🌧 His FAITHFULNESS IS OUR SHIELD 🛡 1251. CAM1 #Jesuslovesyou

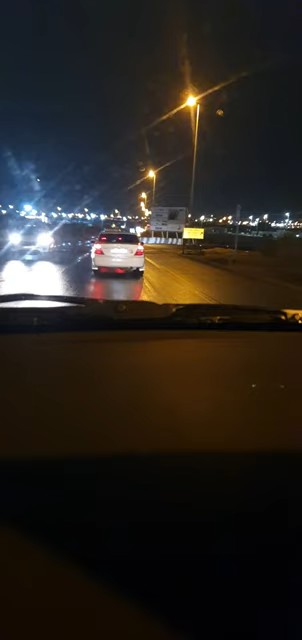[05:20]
The access to waste truck only. Dito raw yung waste truck. Ganyan nga pag lupa-lupa.